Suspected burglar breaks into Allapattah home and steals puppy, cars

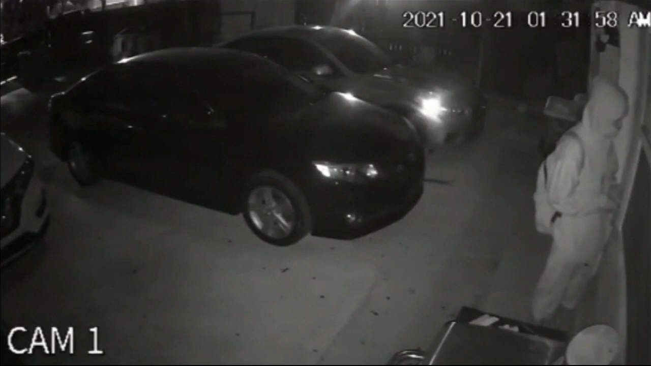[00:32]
Surveillance video of a person breaking into this home in Allapata. You see the person in a white hoodie using some type of tool to pick the lock of this front door. He's able to get in. The dog that was inside the house gets out.
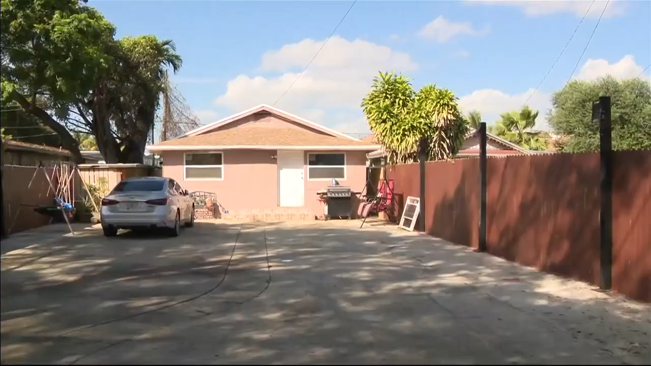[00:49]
The homeowner tells us the suspect was inside for at least 10 minutes while she and her family were sleeping.
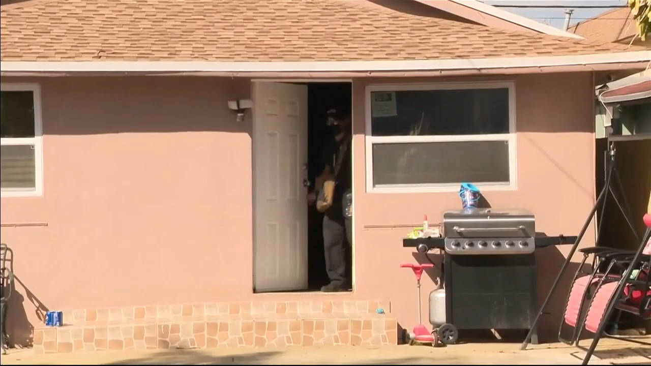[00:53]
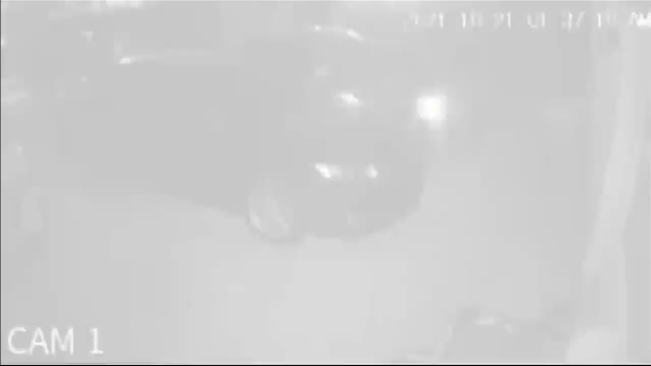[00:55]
The video then shows the moments the suspect comes out of the house and takes the dog.
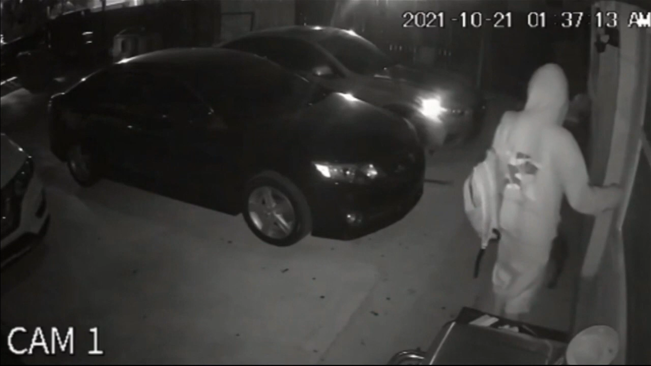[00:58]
The victims say this thief also took their car keys.